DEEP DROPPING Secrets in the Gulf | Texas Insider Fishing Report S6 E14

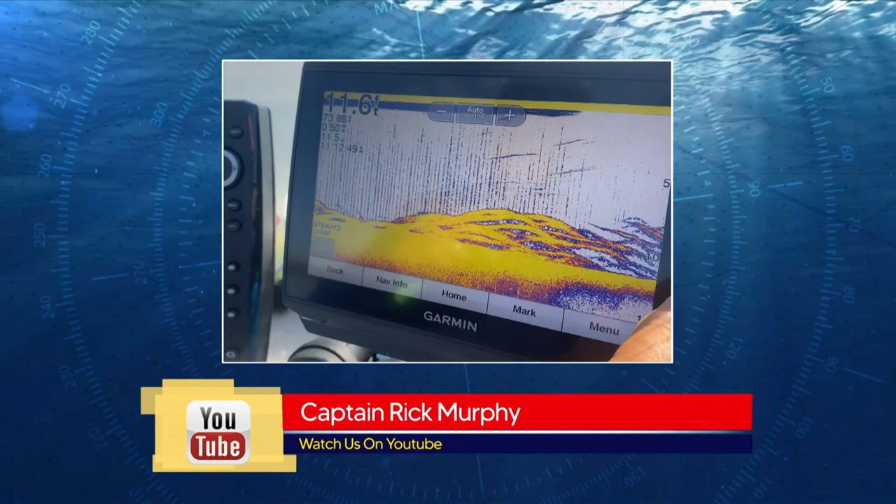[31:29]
Live bait is also working for the big stripers suspended in 30 to 40 feet over the humps and ridges.